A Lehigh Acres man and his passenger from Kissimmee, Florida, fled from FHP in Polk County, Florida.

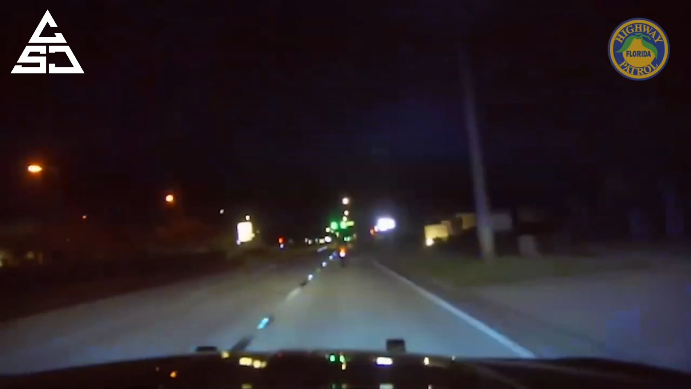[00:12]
I think these are 80 miles long. Looks like we got either Whiskey or Hotel Mike on the back to get a little short.